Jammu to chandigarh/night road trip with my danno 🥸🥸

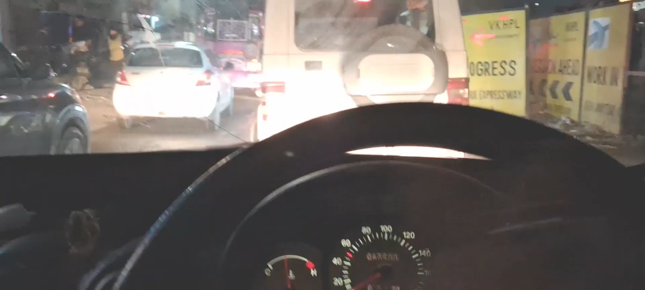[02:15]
सो गाइस आप जाम देख सकते हो,
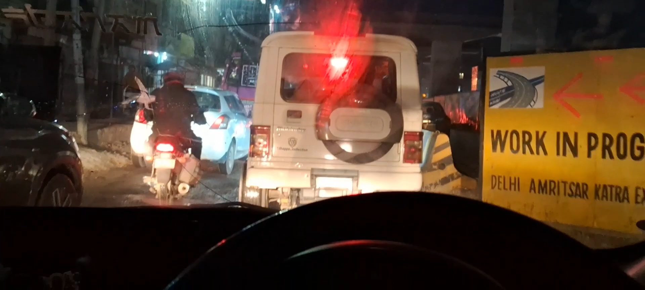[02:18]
इतना जाम है ना सतवारी से थोड़ा सा आगे कुंजवानी वाली साइड, इतना जाम है, इतना जाम है, इतना जाम है, हद कर दी लोगों ने,
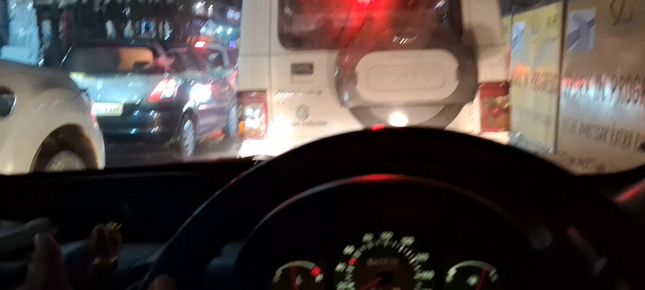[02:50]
इसकी अलाइनमेंट की जरूरी है, जिस दिन हमें वापस आना होगा तो तब अलाइनमेंट करा लेंगे इसकी। तो अभी जस्ट समझ लो कि बल्ले बल्ले बल्ले बल्ले पहुँच रहे हैं और सिस्टम सारे हिल गए शरीर के भी,
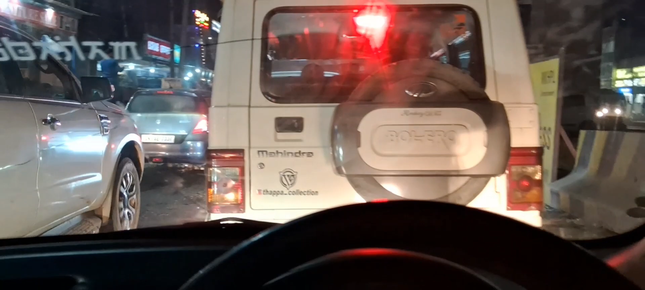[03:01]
क्या करें भाई, और जाम देख रहे हो कितना गाड़ियाँ देखो कैसे बल्ले बल्ले चल रही हैं।
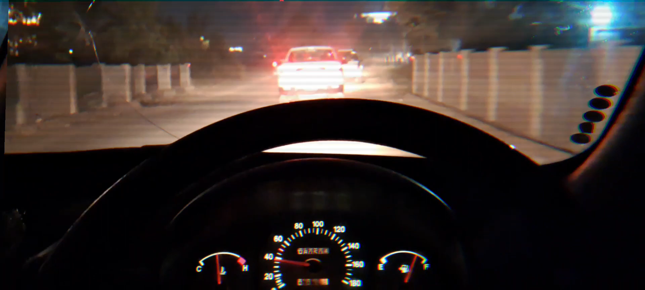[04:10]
सो गाइस फाइनली जाम से निकल के हम थोड़ा सा आगे पहुँच चुका हूँ और पहुँचते हैं फटाफट लखनपुर, टोल प्लाजा आने वाला है तो सीधा आपको लखनपुर जाके मिलते हैं और आपको पता ही है इतना जाम रात के टाइम जाम होता है,
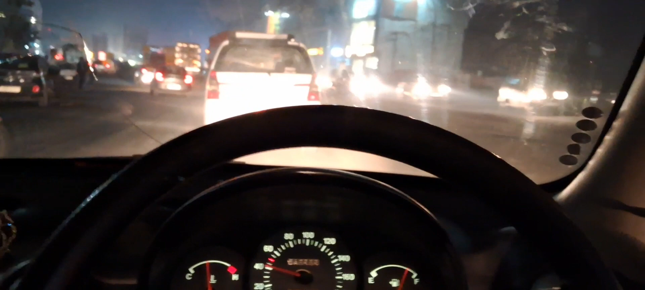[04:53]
इस पर गाड़ी वाले पर भरोसा नहीं कर सकते कब ब्रेक मार दे क्या कर दे, तो इसलिए अपने कंट्रोल पर चलाओ हर चीज़ अपने कंट्रोल में रखो। तो फटाफट पहुँचते हैं लखनपुर वाली लोकेशन पे और मिलते हैं आपसे वहाँ पे, बात करते हैं पल्ले खाते हुए।
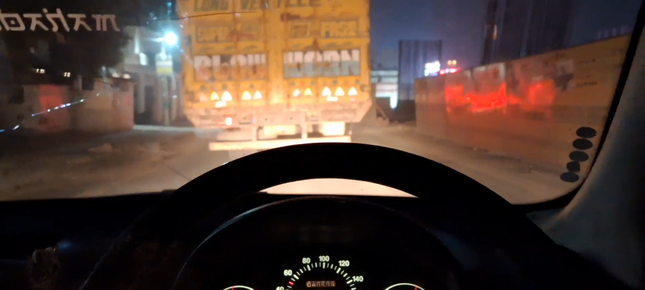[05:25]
और इतना गंदा रोड हो चुका है ना, इनको ना फटाफट इसको काम लगाना चाहिए, डे एंड नाइट काम चलना चाहिए।
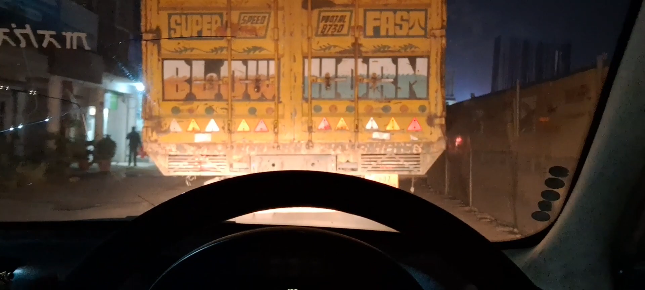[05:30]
चल तो रहा है बट तब भी हम एक ट्रक के पीछे फंस चुके हैं।
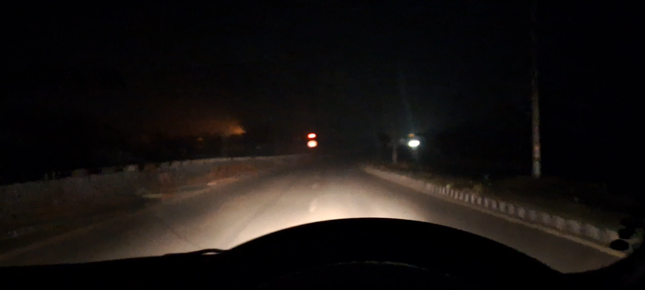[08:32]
तो अभी मतलब कि थोड़ा सा ही दूर रह गया, फटाफट पहुँचते हैं लोकेशन पे और बने रहो इस ब्लॉग के साथ। गाइस, फाइनली खरड़ मैंने एंट्री कर ली हुई है और अभी मैं जा रहा हूँ चंडीगढ़ शहर।
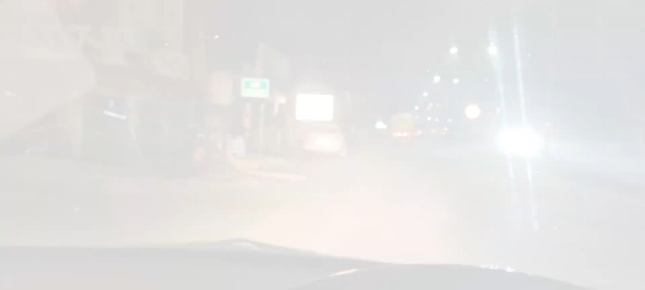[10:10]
गाइस फाइनली हम पहुंच गए खरड़, ये सिटी पहुंच गए हैं।
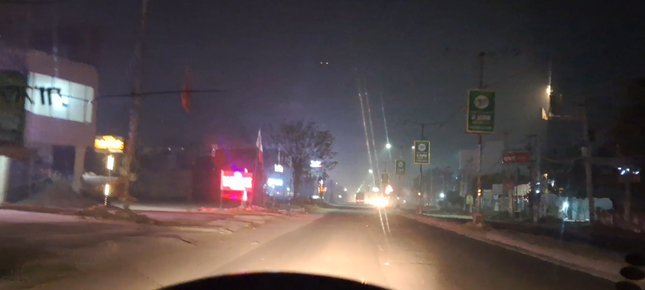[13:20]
चलो हम पहुँचते हैं अपने फ्लैट में, तो मिलो, बने रहो इस ब्लॉग के साथ। और साथ में ये देखो ओ चिकन, ये देखो ओ चिकन, ये भी खुला हुआ है भाई।